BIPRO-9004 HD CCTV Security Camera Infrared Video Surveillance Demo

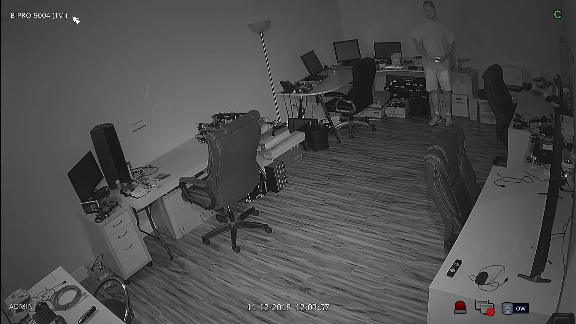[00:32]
I switch the flashlight off on my camera so that there is zero light in the room. You can see that the camera's 36 infrared LEDs do a good job of illuminating this entire room. When I switch the lights back on,